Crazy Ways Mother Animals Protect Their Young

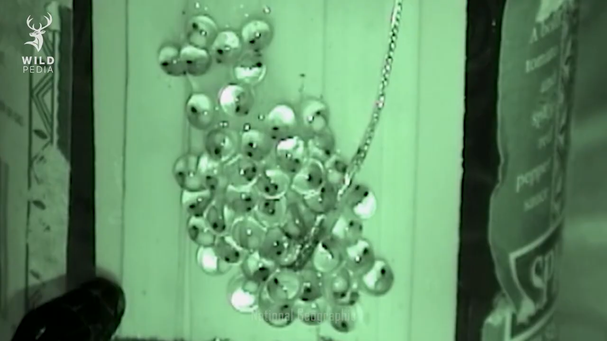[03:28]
Look, a snake is attacking a clutch of tadpoles. Wow, they're moving really fast.
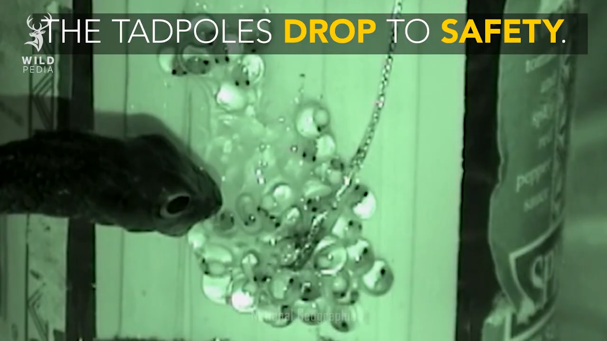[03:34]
They're certainly not going to wait around to be eaten.
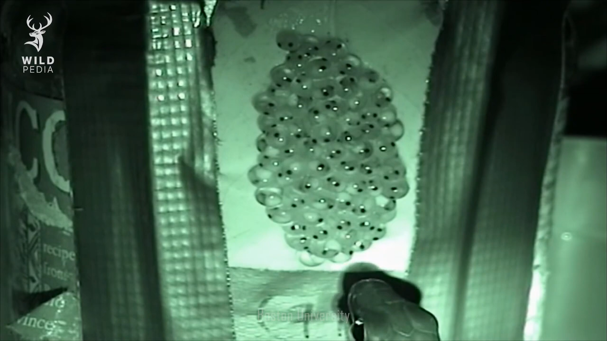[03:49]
See, when the snakes are in the water, they create vibrations which give tadpoles the signal that something is wrong.